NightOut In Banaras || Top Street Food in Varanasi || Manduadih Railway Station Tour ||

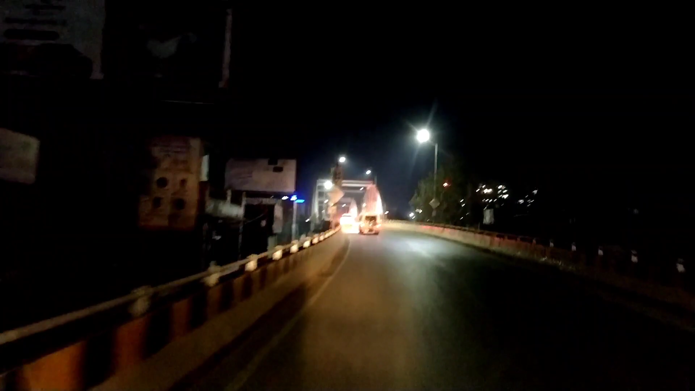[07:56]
ओवर ब्रिज, इसके नीचे रेलवे लाइन, इसके नीचे रेलवे लाइन है।
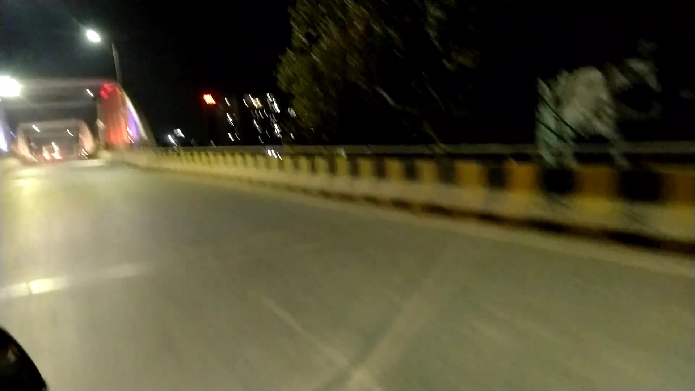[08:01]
और देख सकते हैं कितना अच्छा लग रहा है एकदम, मुझे प्रयागराज वाले पुल का जो है काफ़ी काफ़ी तो नहीं लग रहा है लेकिन देखने में काफ़ी अच्छा लग रहा है।
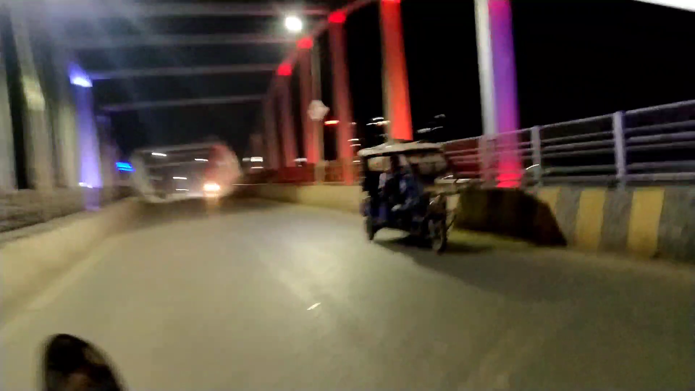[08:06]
प्रयागराज वाले पुल क्या नाम है, ये देखिए एक बार फिर से रेलवे स्टेशन देखिए।